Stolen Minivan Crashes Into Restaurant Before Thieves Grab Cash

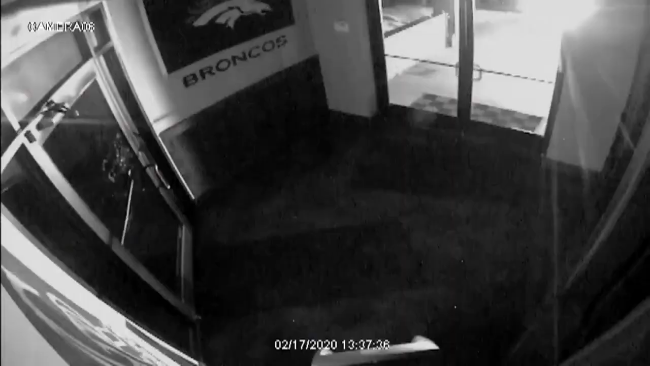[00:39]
USING A STOLEN MINIVAN, THE BURGLARS SLAMMED THROUGH THE FRONT DOOR.
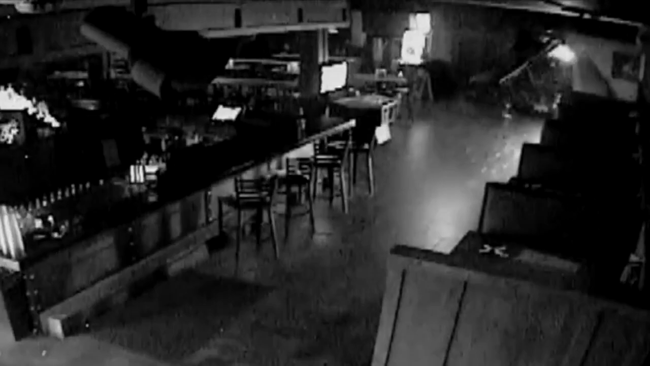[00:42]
BEFORE THE DUST HAD TIME TO SETTLE, TWO PEOPLE CLOTHED IN HOODIES MADE STRAIGHT FOR THE ATM AND CASH REGISTER. THEY SEEM TO KNOW RIGHT WHERE
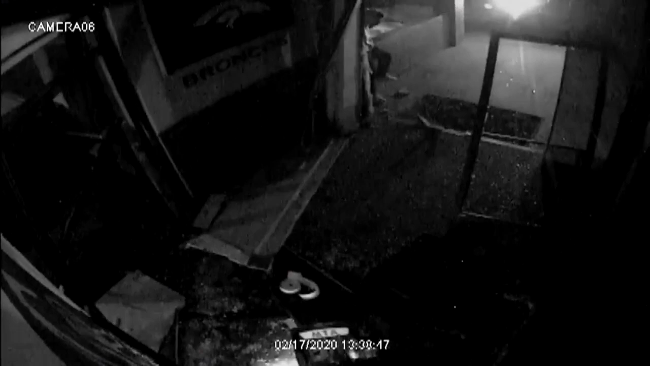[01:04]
APPARENTLY NOT SATISFIED WITH THEIR INITIAL EFFORT THAT THESE THEN BACK A PICKUP TRUCK INTO